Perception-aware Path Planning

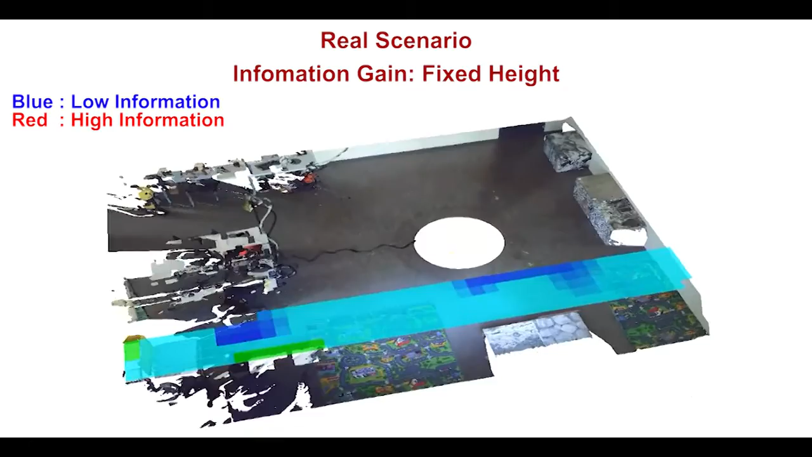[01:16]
Additionally, depth information is also crucial to update the state covariance.
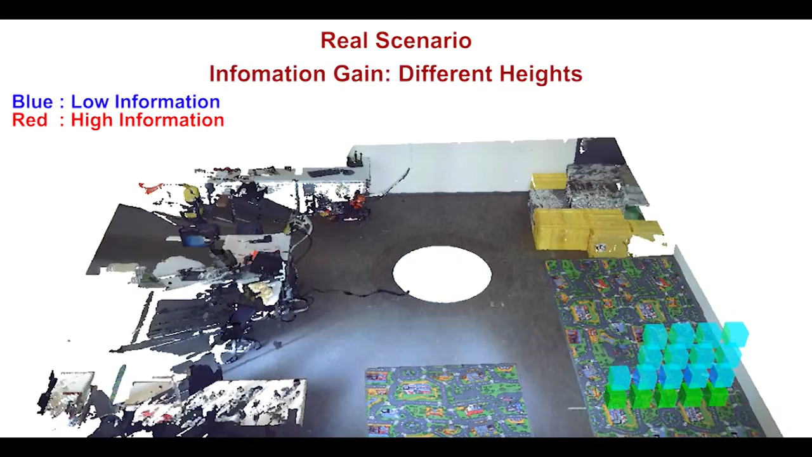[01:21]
In this video, we show how the information gain is affected by the robot height from the ground.
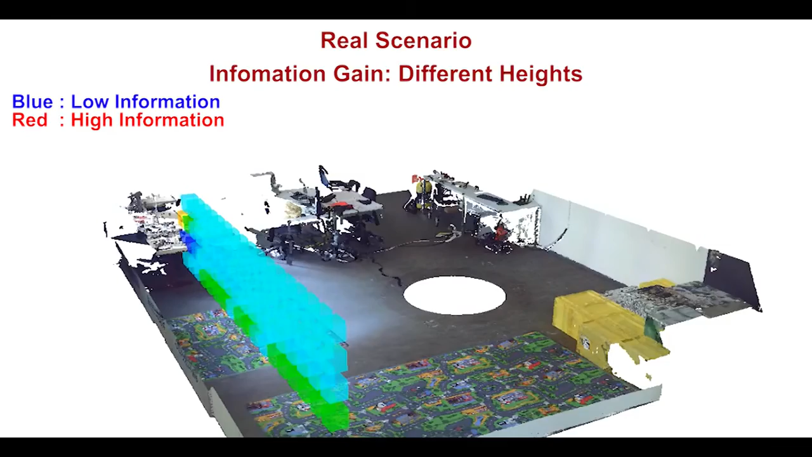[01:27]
To select the best trajectory, we adapt the rapidly exploring random tree star framework to minimize the pose uncertainty by maximizing the amount of texture along the path. The standard planner computes the optimal tree without taking into account the scene appearance.
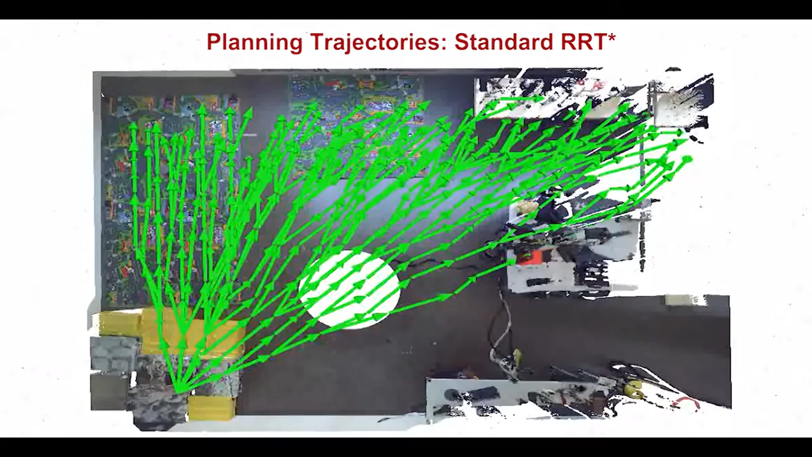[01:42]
Conversely, our perception-aware RRT star grows the tree by maintaining the trajectories as much as possible over high textured areas.
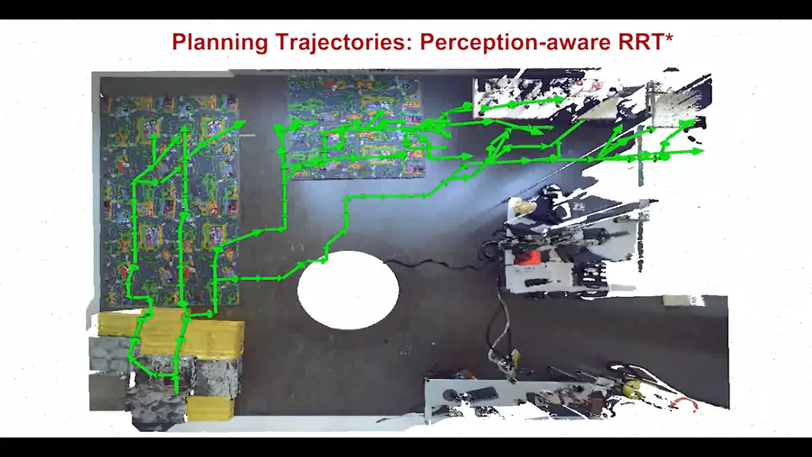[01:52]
We test our approach with a quadrotor equipped with a downward-looking camera.
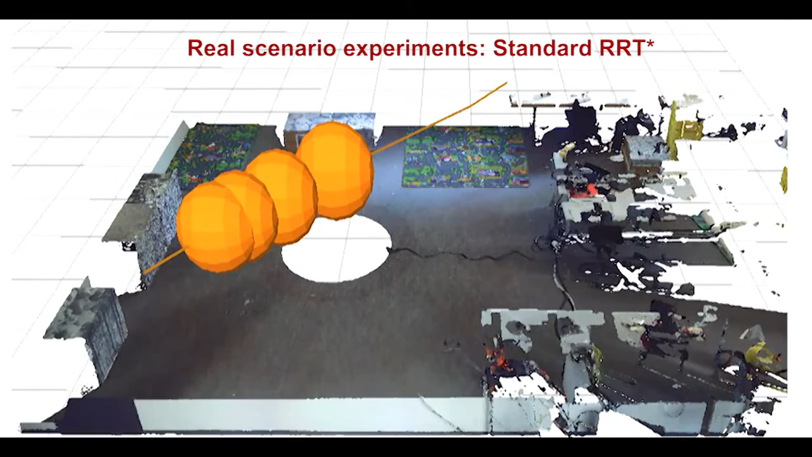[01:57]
The results clearly show that the standard planner computes trajectories that provide pose estimates with very low accuracy.
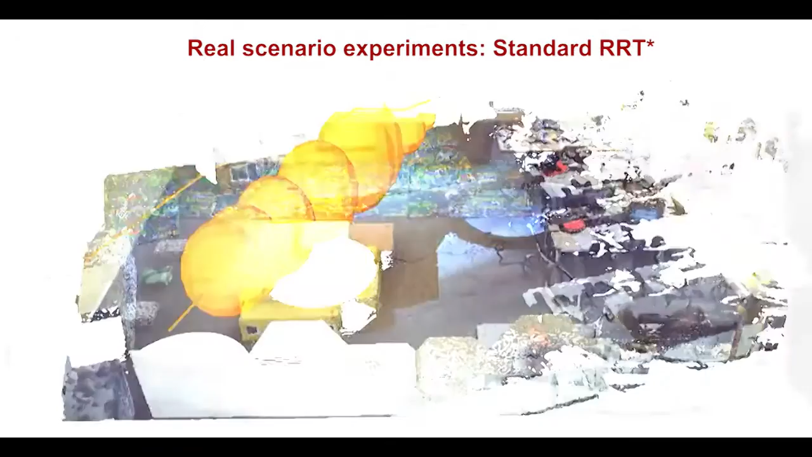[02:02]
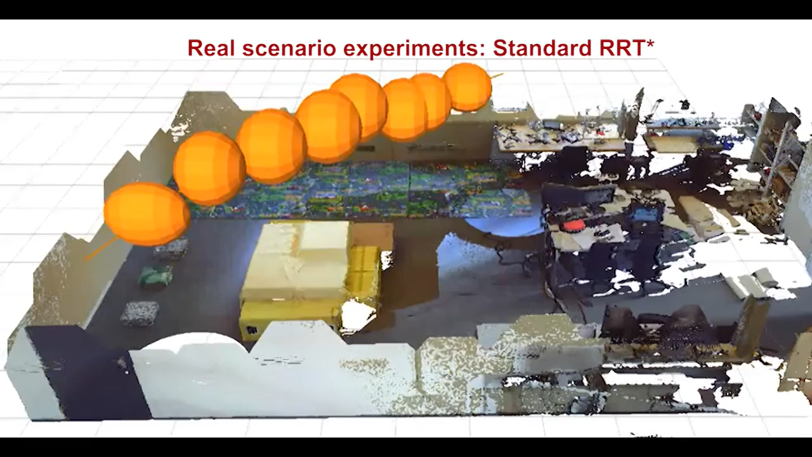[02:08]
In contrast, our perception-aware planner selects paths over highly textured areas.
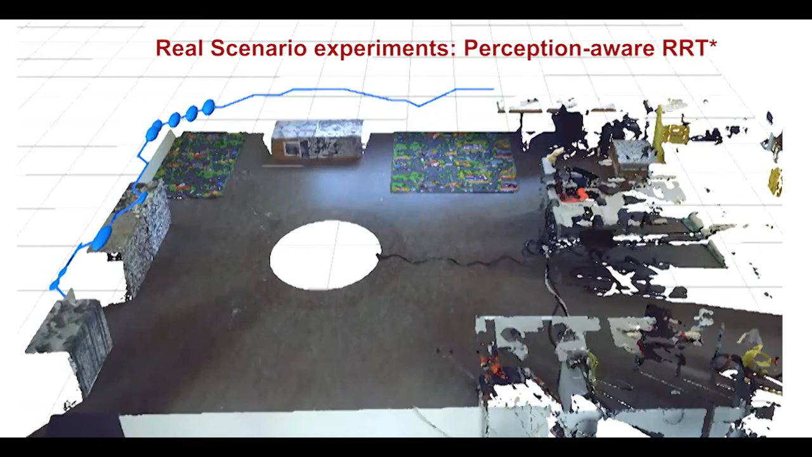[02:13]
As a consequence, the pose uncertainties along the trajectory, depicted here as blue ellipses, are very small.